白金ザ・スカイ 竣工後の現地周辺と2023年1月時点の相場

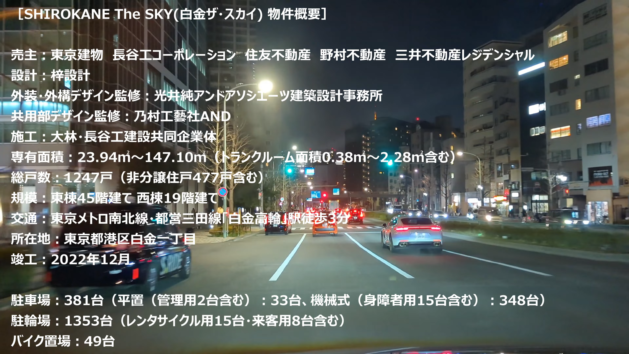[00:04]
どうもマンション評論家のマンションマニアでございますいつもご視聴いただきまして誠にありがとうございます本日ですね都立大学付近で物件調査をしておりましてひもん屋のところからですね目
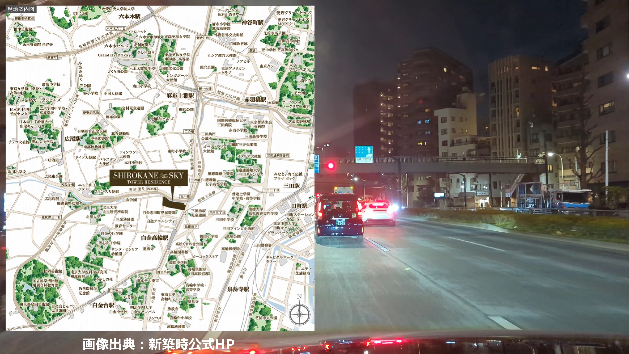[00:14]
黒駅付近を通りまして青少校前を左折で白金高縄向かっております白金
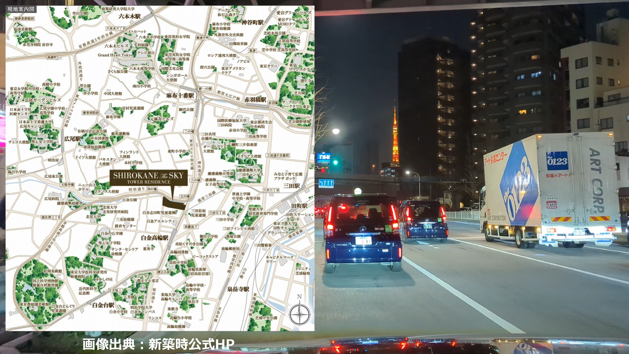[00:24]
雑貨ですね竣工してからまだ建物下からですね見てい